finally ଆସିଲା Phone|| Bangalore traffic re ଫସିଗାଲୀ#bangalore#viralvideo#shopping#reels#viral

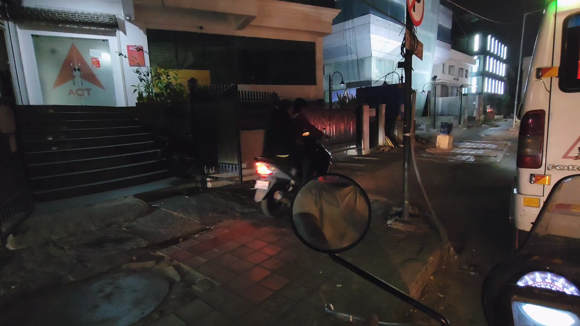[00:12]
अरे अरे ये कौन कौन कौन कौन गाड़ी पूरी चला क्या अरे
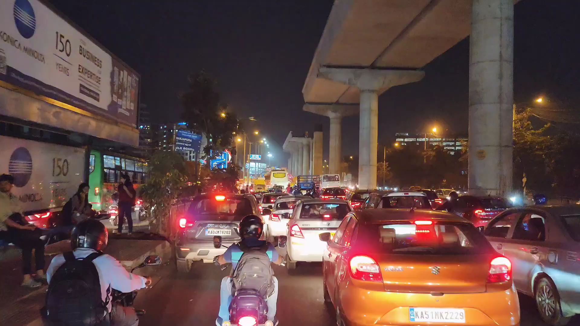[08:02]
बैंगलोर ट्राफिक देखुं तो कते माने गाड़ी माने हालत खराब होती खाली क्लच आउ ब्रेक मारी मारी माने अध घंटा है एमती ढुके ढुके ढुके ढुके गाड़ी चलाऊँ मु